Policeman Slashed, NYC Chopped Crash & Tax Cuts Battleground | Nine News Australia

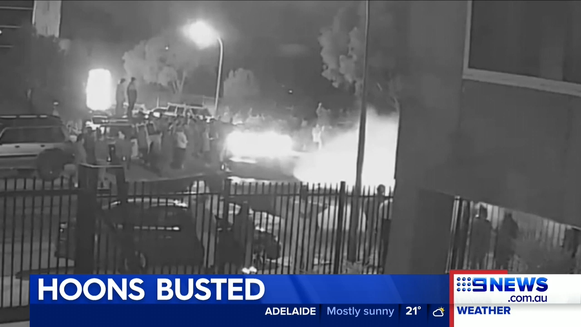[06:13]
This vision obtained by Nine News shows them dicing with death under a cloud of smoke, doing burnouts at the back of an industrial estate at Killor Park before fleeing as police arrive.